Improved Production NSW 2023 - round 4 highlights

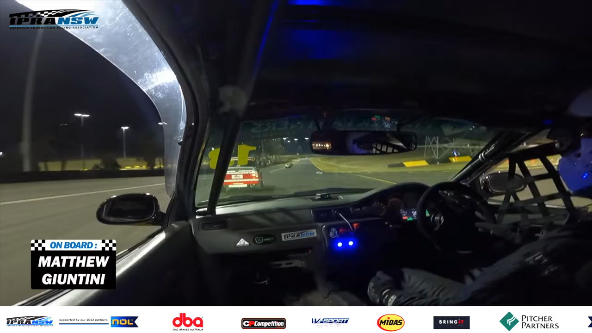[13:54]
You can see that off camber flip-flop has really caught Craig Woodrich out there. Giantini might make him pay for that, slots it down the inside in the Civic. That is a big, bold move. Well done.